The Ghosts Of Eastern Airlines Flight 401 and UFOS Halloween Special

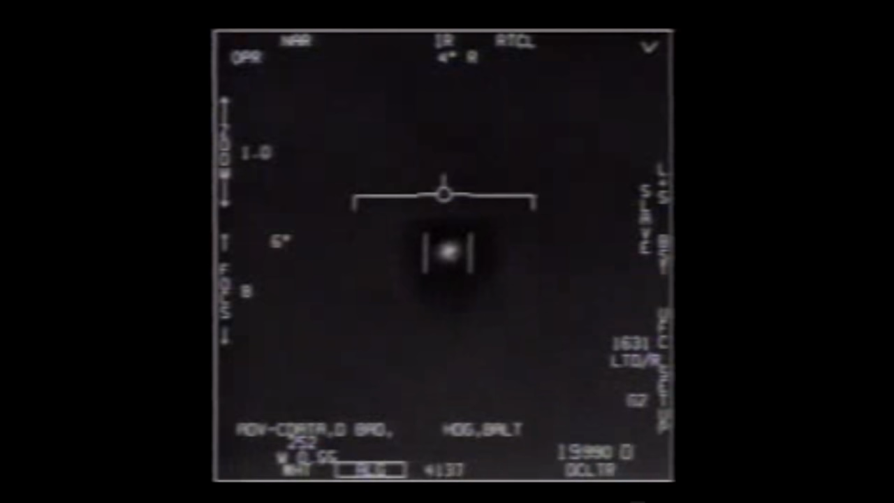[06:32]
break over this in the middle of the ocean and it tells you there's probably something under the surface you know for a navigator stateway. So we kind of see this and as we're looking the back seater in the other airplane Jim's like clean goes hey skipper do you and right about he gets the do you I'm looking
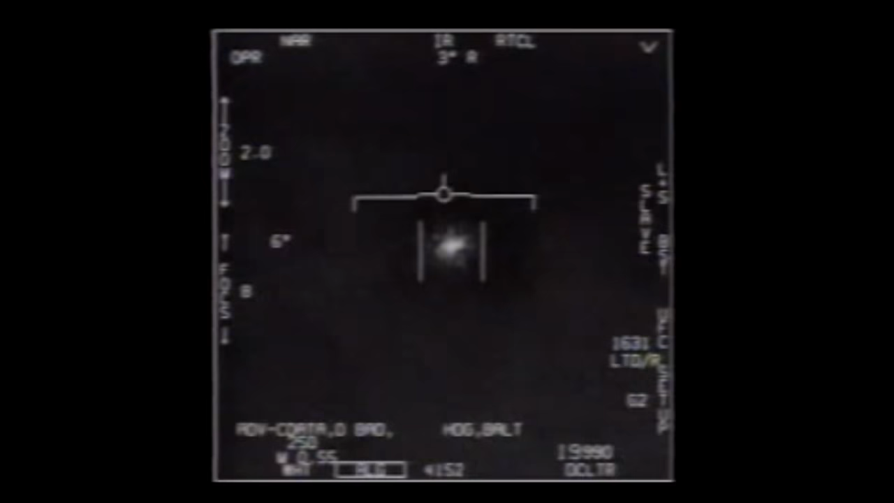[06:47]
and I see this little white
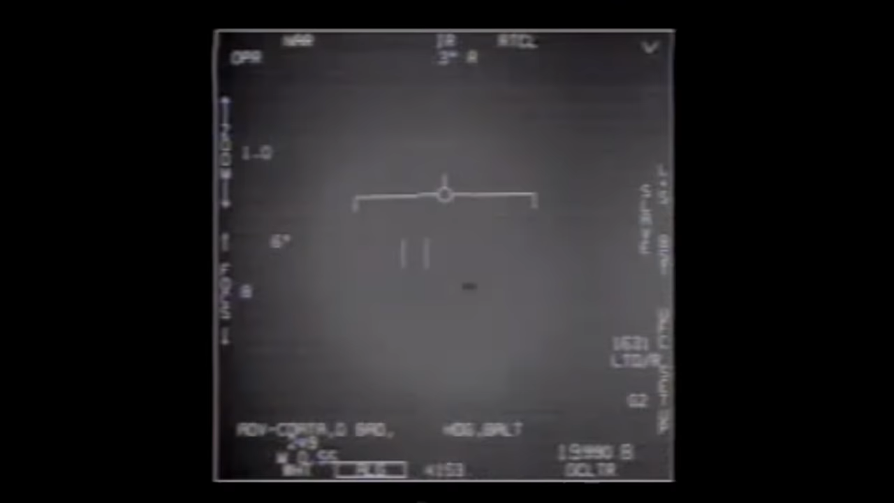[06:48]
object it's kind of randomly moving around the disturbance under the water. Now it's important the disturbance think of it is what we first thought is you know it looked kind of like a 737 size wise pointing to the east all right so it looked like it had kind of wings
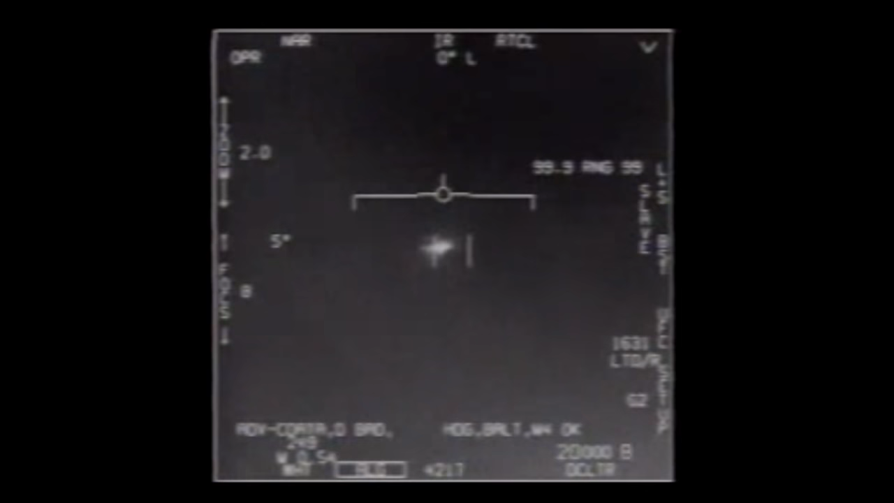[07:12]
it wasn't changing its direction it was elongated to the north south so the longitudinal axis of this thing was pointing north. Okay. So the first thing you think is oh it's a helicopter right so as we're looking at it and he goes hey do you see what the and I go yeah what the hell is that and and we're looking. What's your altitude at this point? We're at about 20,000 feet. Okay.
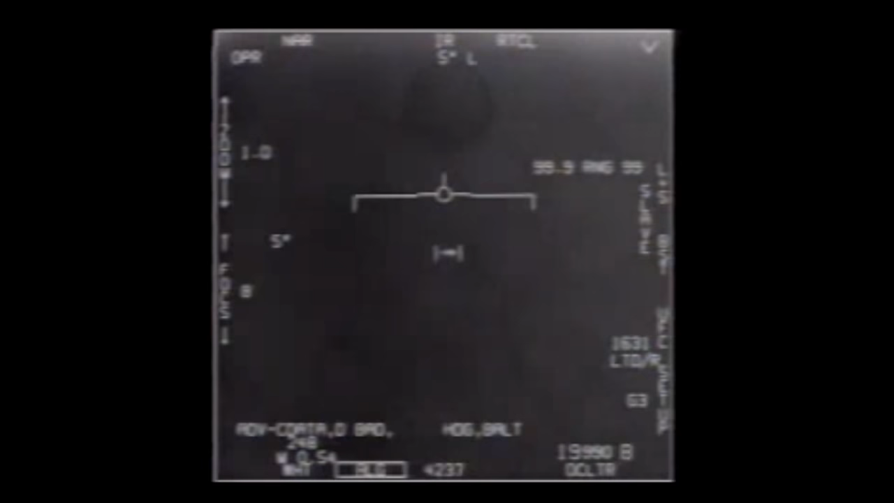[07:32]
So we're looking down there's no rotor wash there's no wings it literally looks like a tic-tac. And it's just flopping around right so we're like that's kind of weird so as we move around towards about the nine o'clock position I decide hey I'm going to go check that out.